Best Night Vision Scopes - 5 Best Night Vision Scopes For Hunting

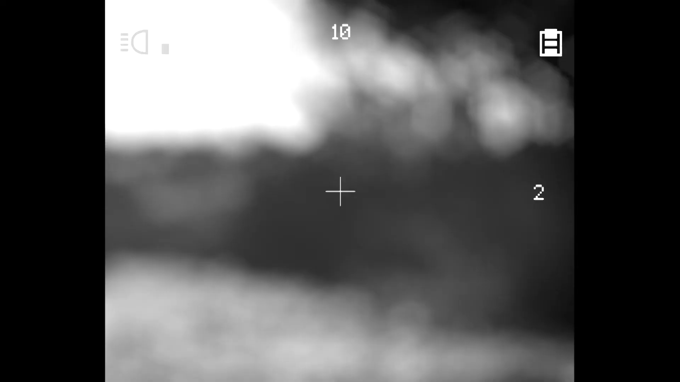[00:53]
as it is designed to provide the
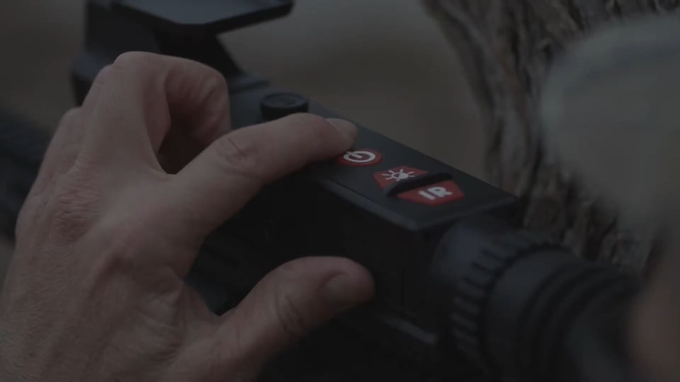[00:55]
shooter with one and three-quarter inches of eye relief while closing
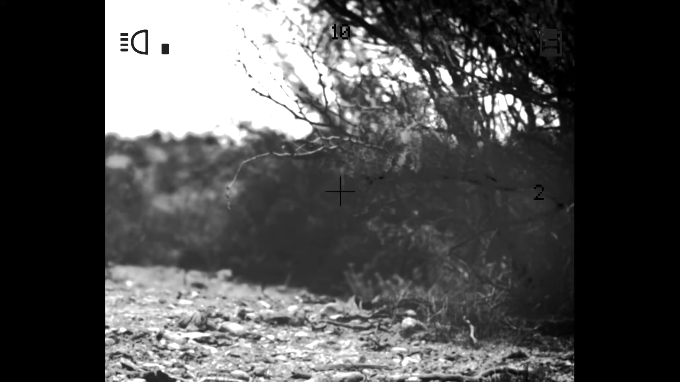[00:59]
off any ambient light source to keep reflections out of the eyepiece cycle the symbol will remain on the